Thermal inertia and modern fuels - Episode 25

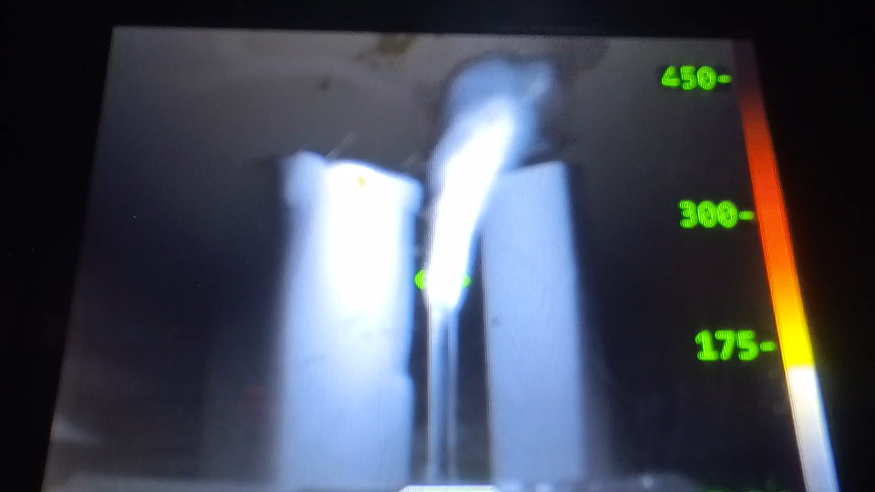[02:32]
Now, this means that the foam will begin to pyrolyse and then eventually catch on fire